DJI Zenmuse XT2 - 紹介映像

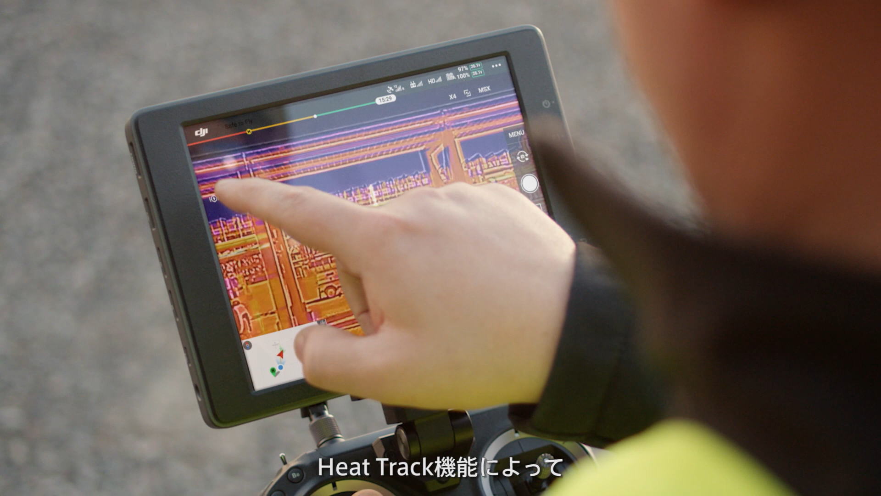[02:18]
The XT2 automatically locks onto the highest
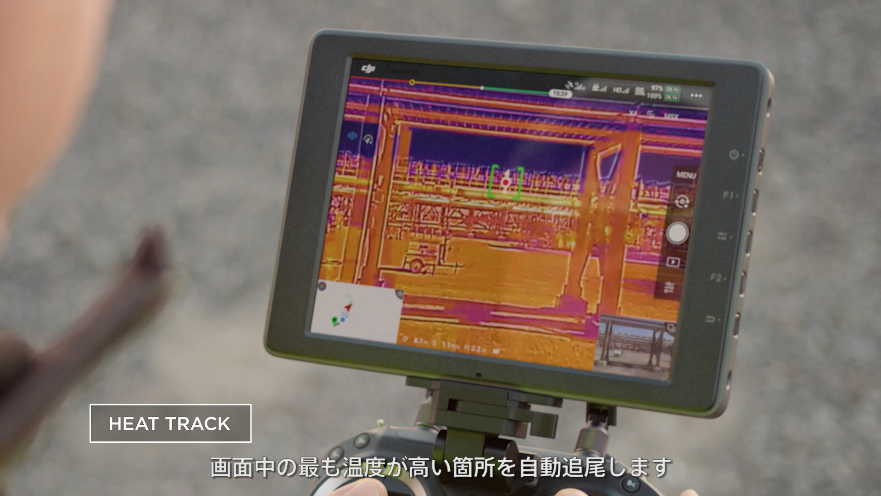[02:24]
giving you the freedom to focus on the mission at hand.
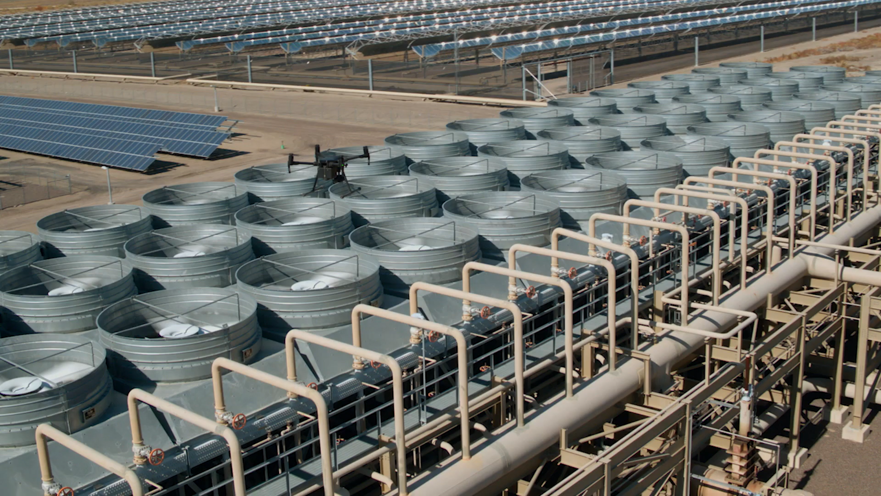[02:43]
With the XT2's advanced radiometric settings,
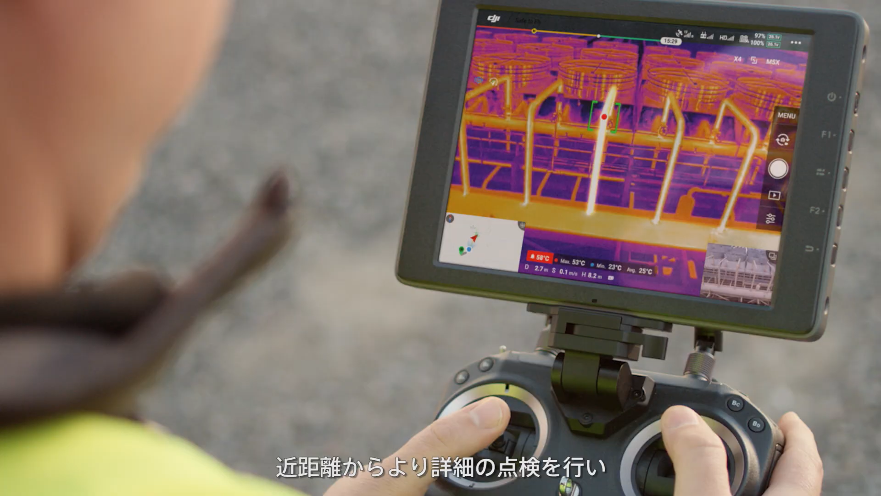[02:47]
we are able to fly in close and scan the area in detail for any potential hazards.
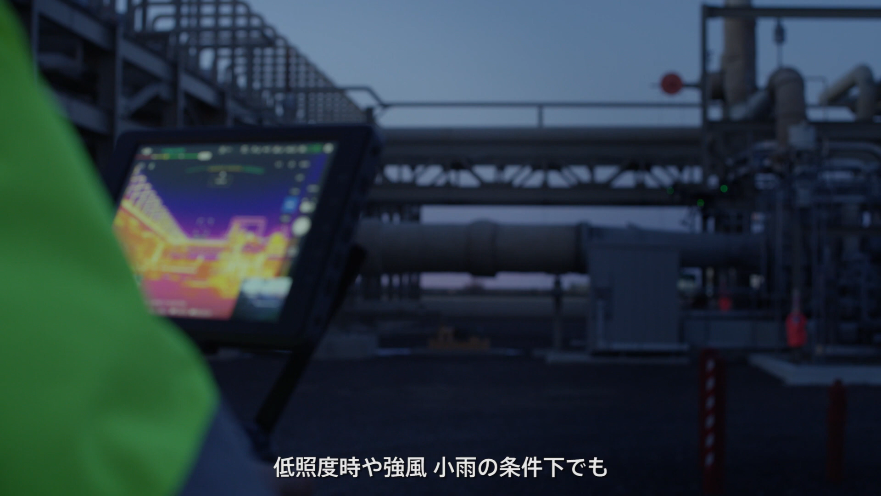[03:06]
XT2 pilots can see in low light conditions and fly confidently despite a strong breeze or light rain.